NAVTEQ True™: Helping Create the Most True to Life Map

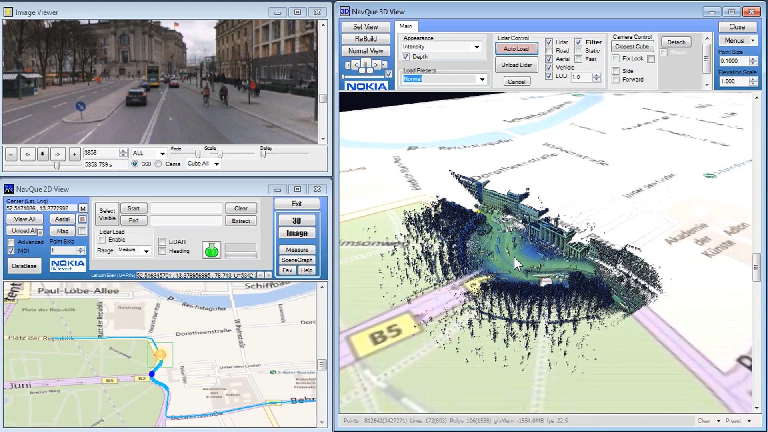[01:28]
Automated processing capabilities allow us to transform
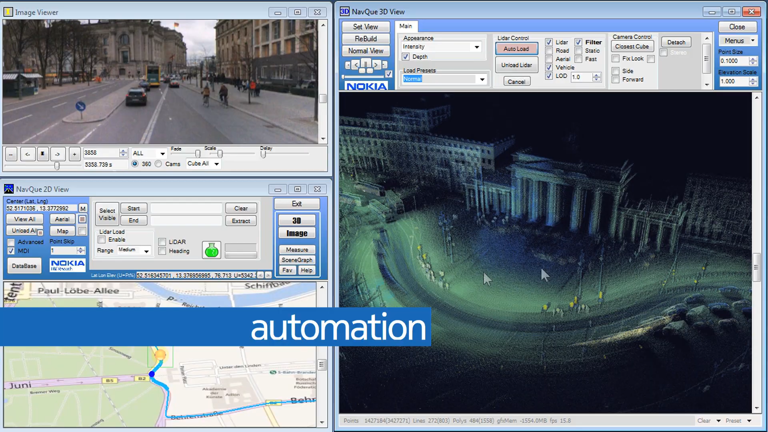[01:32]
the huge libraries of raw data into location content that is the industry's most comprehensive and accurate.
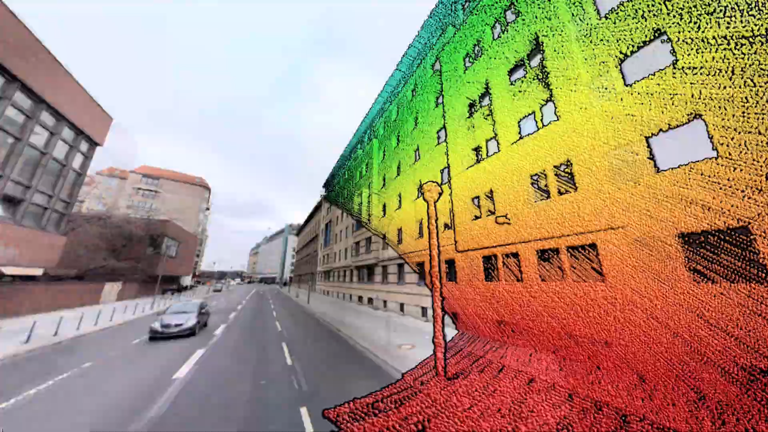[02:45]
An ocean of LiDAR data captured by